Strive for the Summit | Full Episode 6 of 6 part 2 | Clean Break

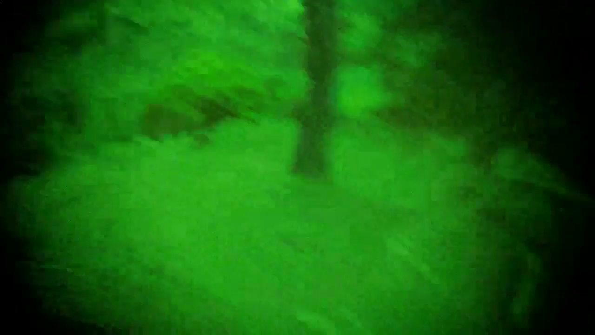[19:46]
Yo, be mad careful right here, bro. Trees had fallen down. Mad careful.
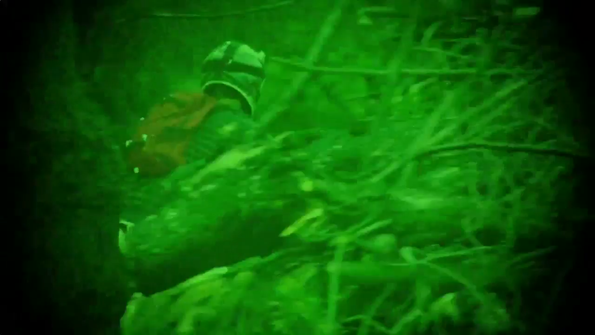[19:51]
We... We... We got... We got to get out of here. That was gnarled right there, dude.
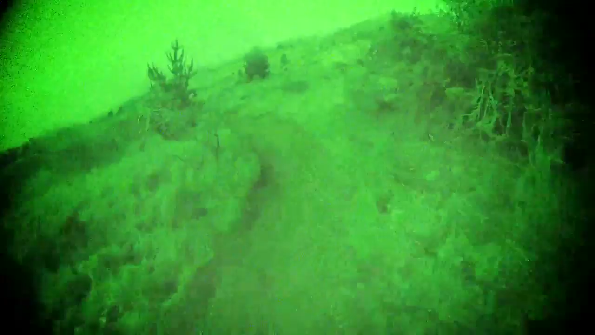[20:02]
An hour into their ride down a near impassable hiking trail in darkness and mist, the guys' faith in each other has finally paid off.
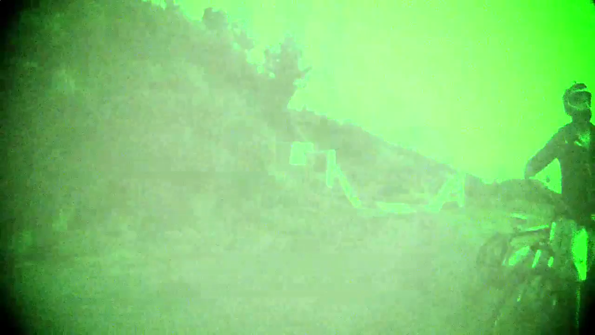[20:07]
Looks like a gate up there. Yeah. At this point, it's dark. We come out of the cloud line. We see some lights up ahead.